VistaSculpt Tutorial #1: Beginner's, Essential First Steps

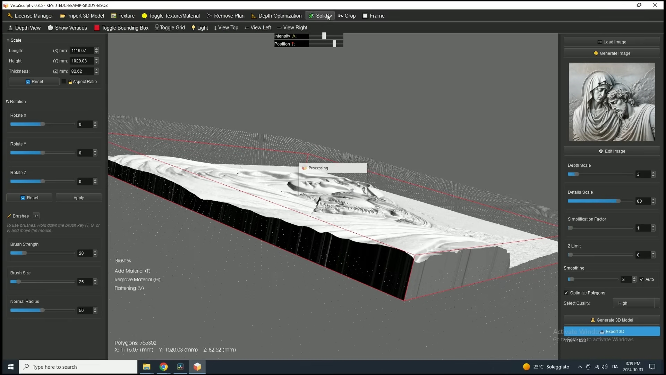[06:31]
This step isn't always necessary, but it can be useful to visualize the thickness of the mesh. Let's keep this first tutorial simple. Let's move on to the Scale tool, which is essential for resizing the model to your specific dimensions.